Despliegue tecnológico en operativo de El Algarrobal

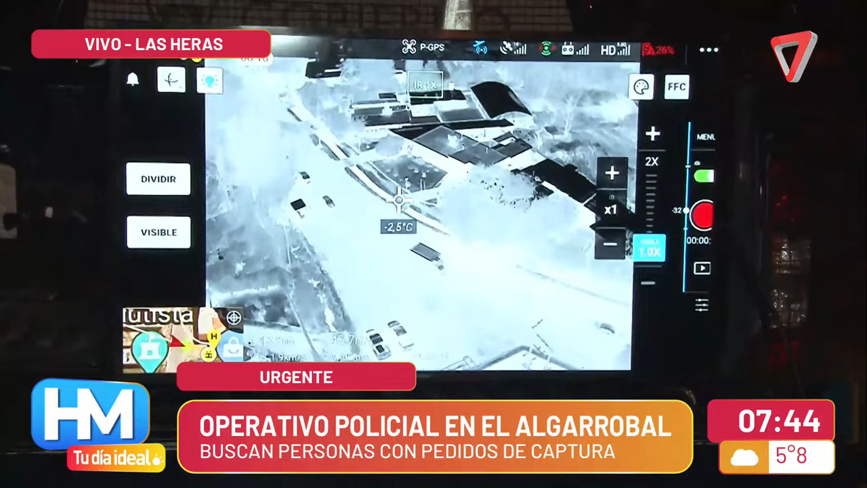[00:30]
On screen: spot -2.5°C
Es vehículo aéreo no tripulado, dependemos ahora de la CAP. ¿Qué estamos observando, por ejemplo, Jorge?